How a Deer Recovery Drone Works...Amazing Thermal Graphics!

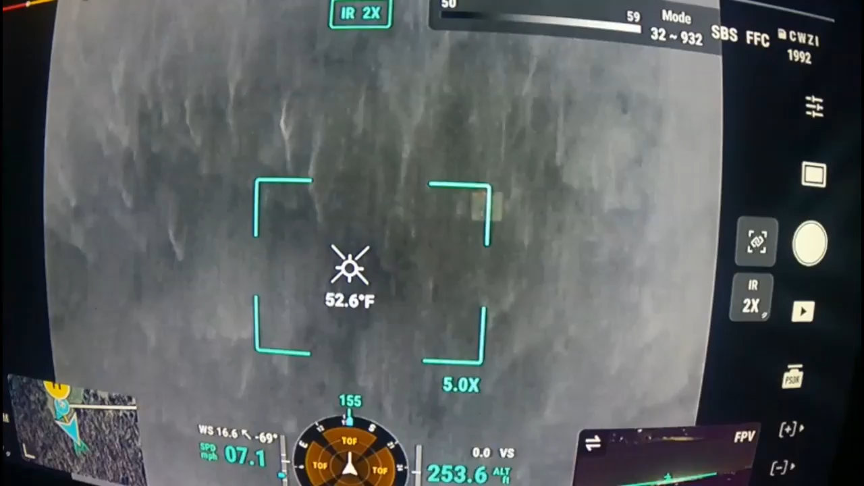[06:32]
On screen: spot 52.6°F
Is that an anomaly there? No. It'll kill a bright red. Oh, it will? Yep. Oh!
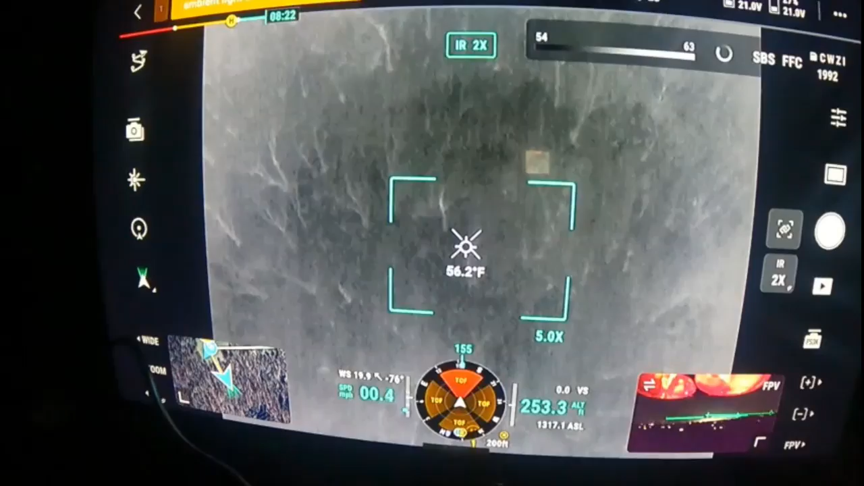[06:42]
On screen: spot 56.2°F
I'm sure why my stuff changed. There we go.
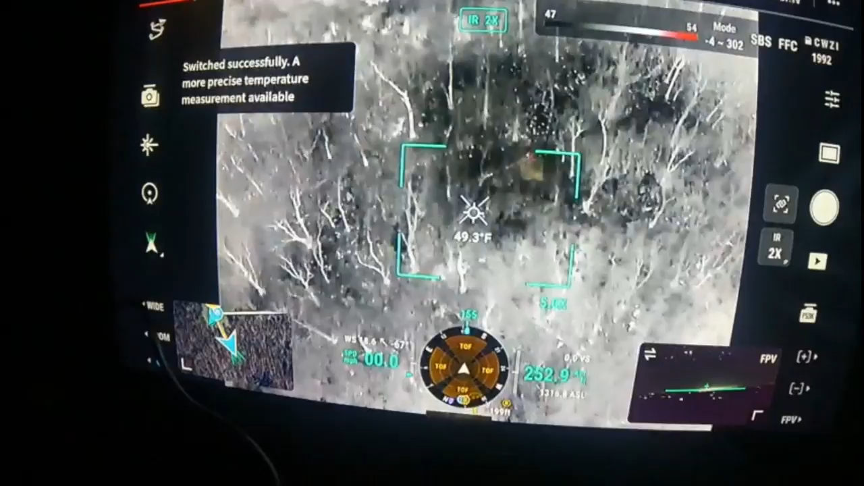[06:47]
On screen: spot 49.3°F
That looks better. That is incredible.
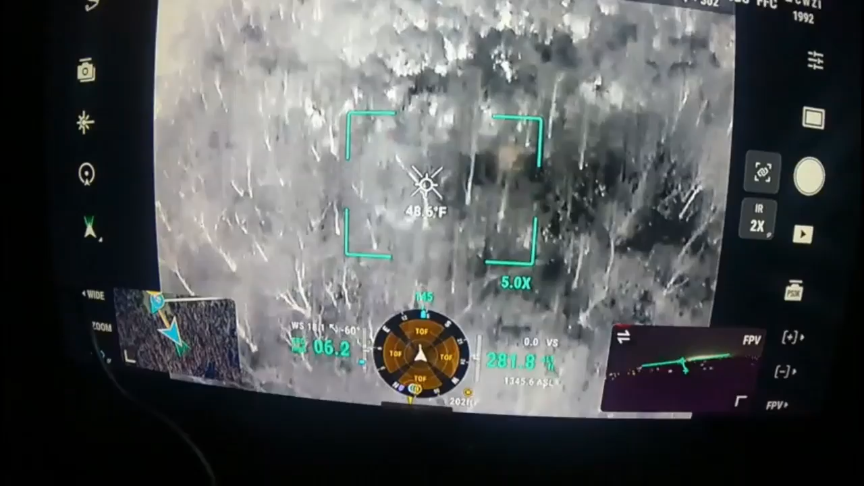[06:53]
Now, how long can you fly? On a full bat, I should have changed it before I started it off, but on a full battery you can get about 30 to 35 minutes. Oh, that's pretty good. I just want to change here pretty quick and then pay attention to that.
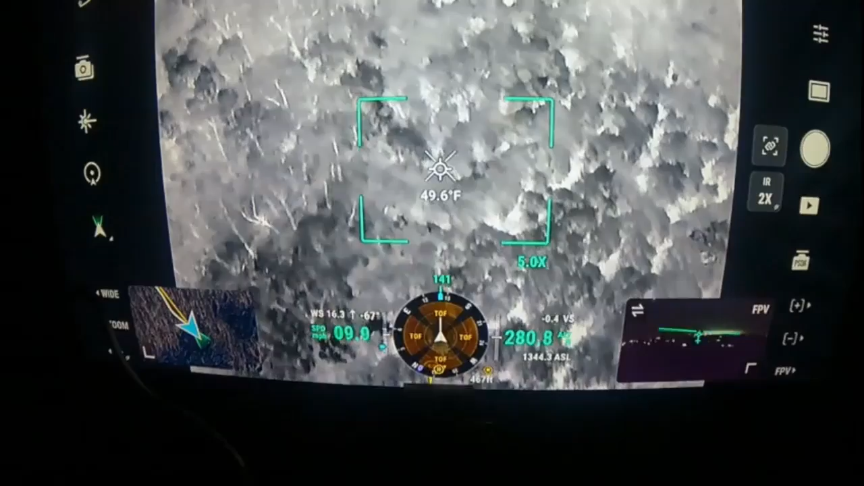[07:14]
On screen: spot 49.6°F
I'm hoping for the 10 seconds. That can't be.
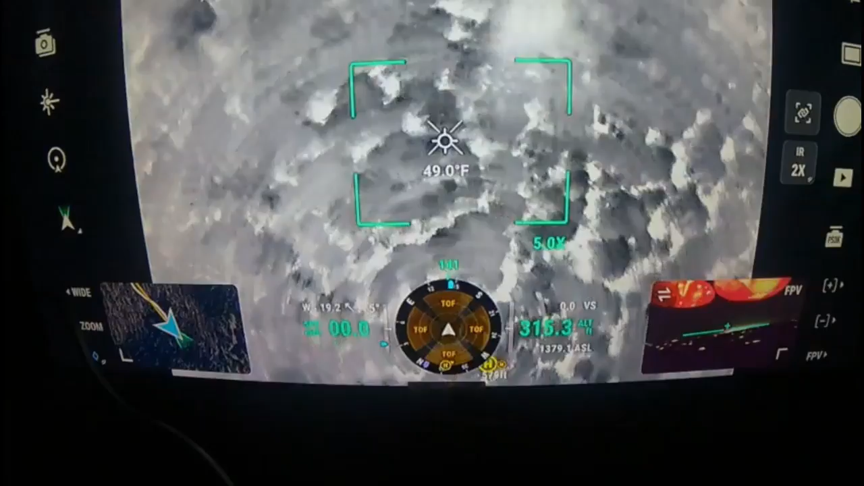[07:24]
On screen: spot 49.0°F
It's still pretty thick through here though. Yeah, it is.
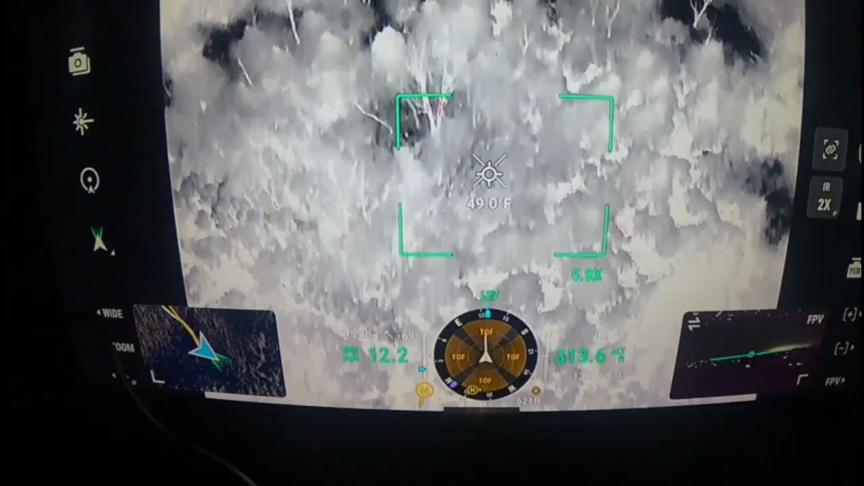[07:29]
The red on the trees up from the sun is still warm. Yep. You can see that.
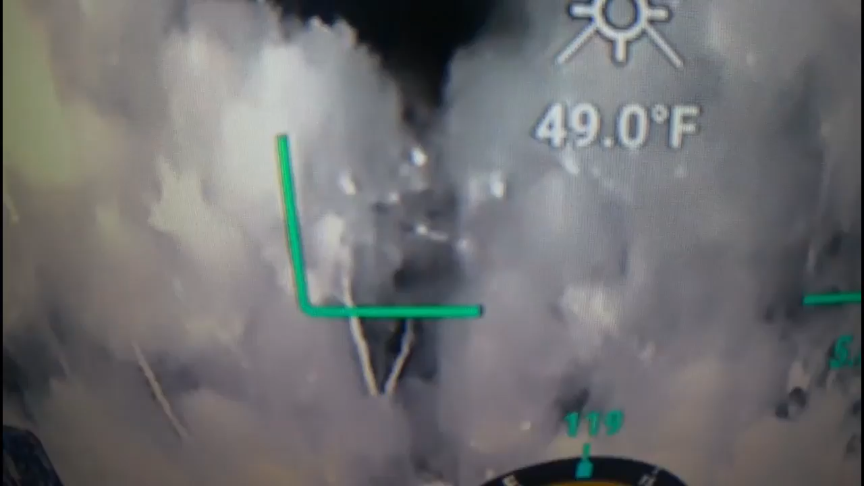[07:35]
Yeah. That's awesome. I think you'd go...
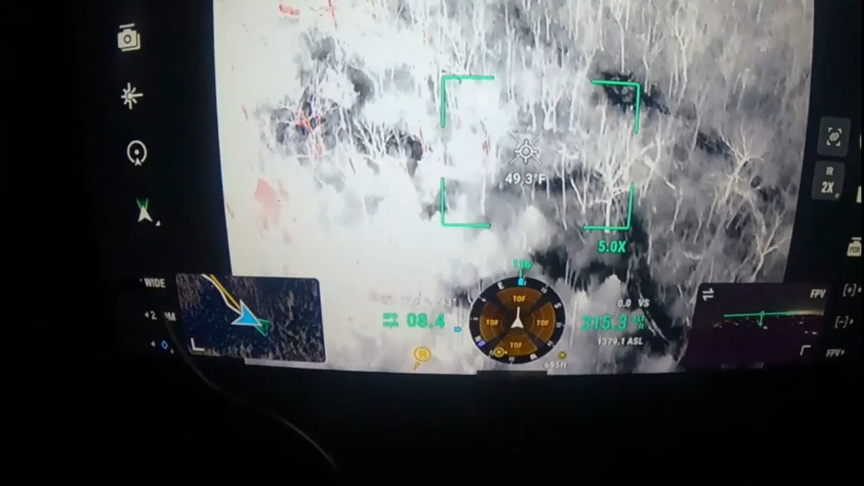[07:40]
On screen: spot 49.3°F
Right here. There's something right there.
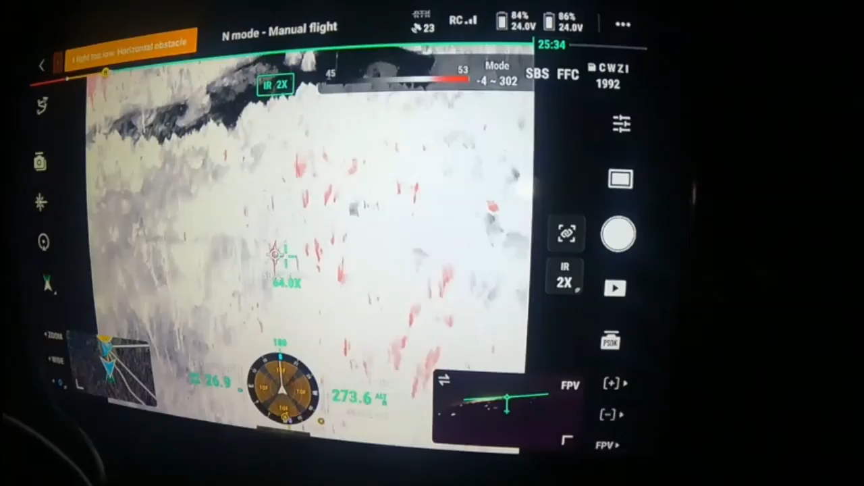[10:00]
there's a few behind trees that's wild that's more than I thought it would be actually I mean it was a pretty cool day
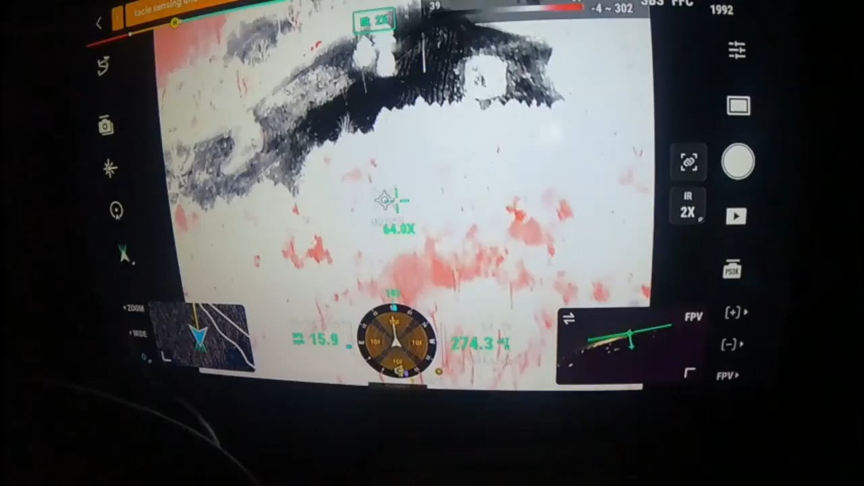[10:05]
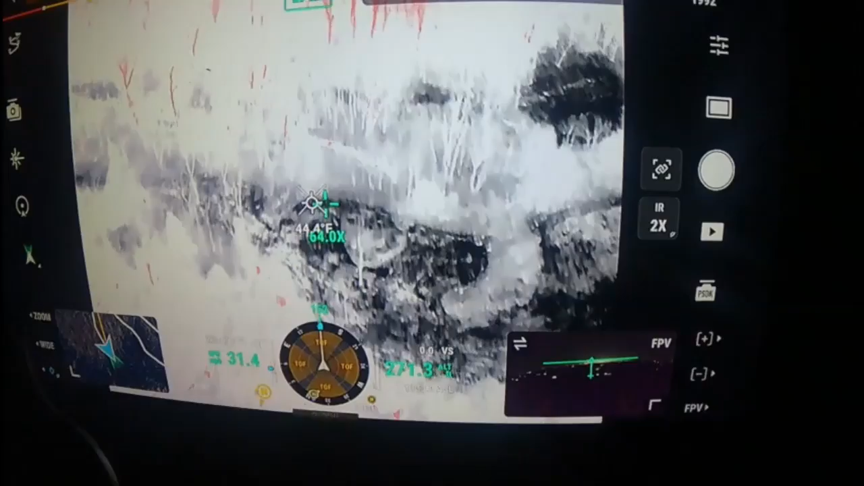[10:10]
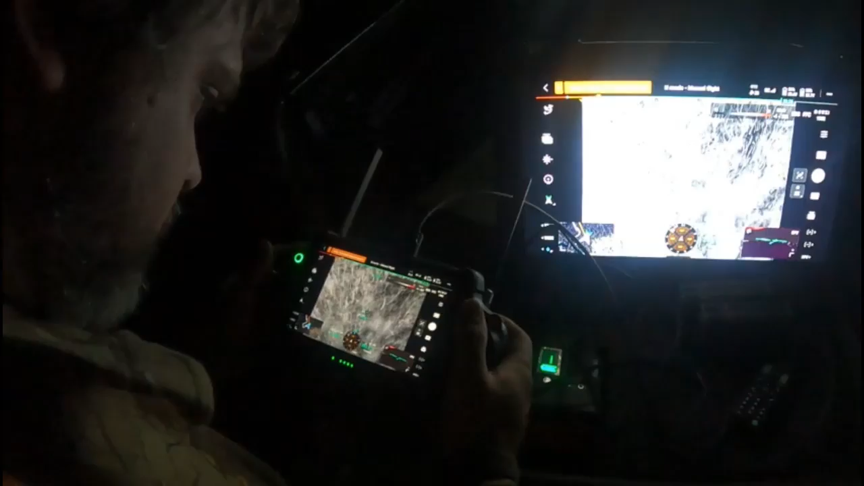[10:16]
I don't know if that's a deer or not I think it's a little too small
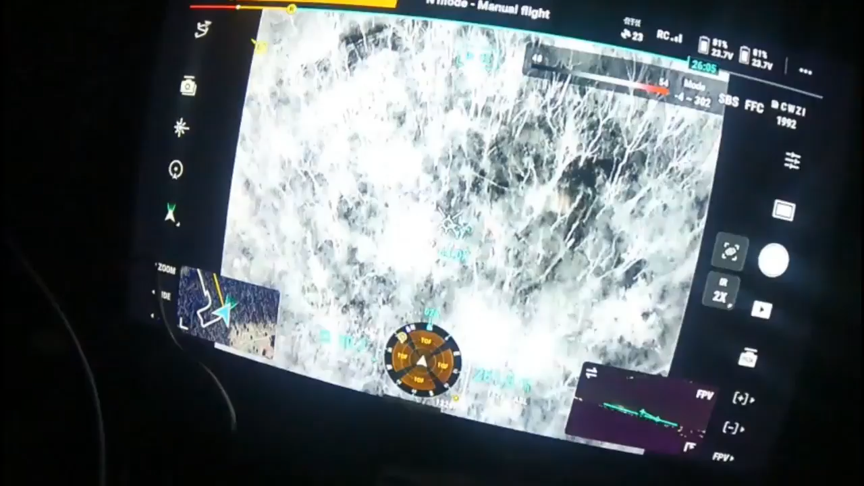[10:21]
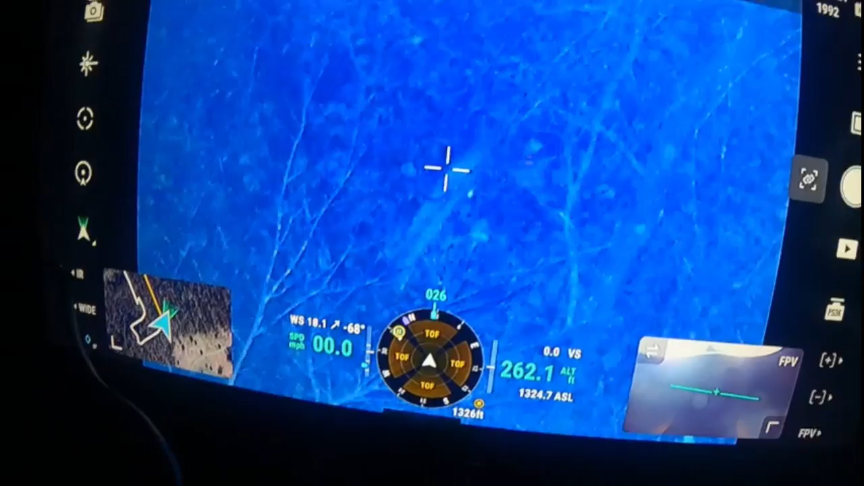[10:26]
fox it is fox it's a coyote oh coyote yeah it's a coyote
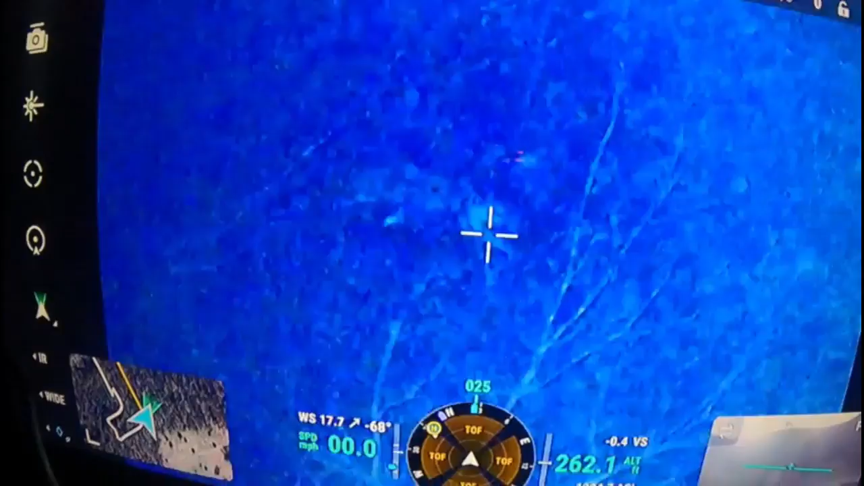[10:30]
man that's crazy how clear that is it's bitch dark out there